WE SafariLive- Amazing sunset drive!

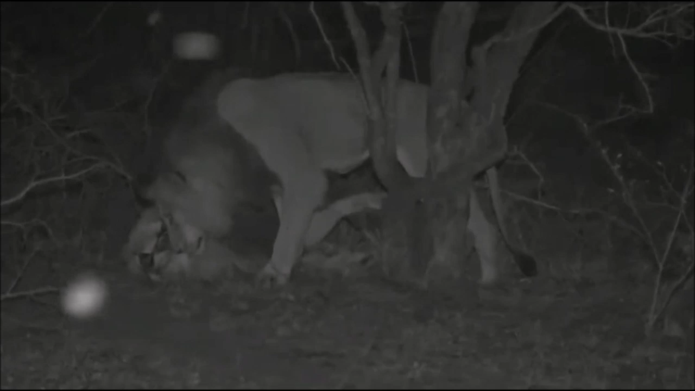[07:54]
Shall we roar or walk south out of the reserve? That's where they're going.
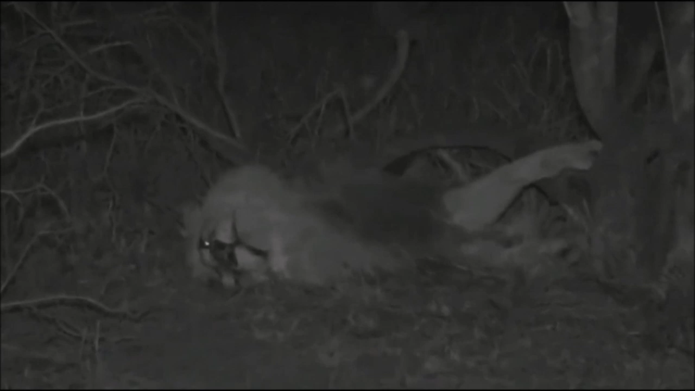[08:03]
They're going to see the Nkuhuma pride. Yep, that scorpion's just moved behind that little bit of grass.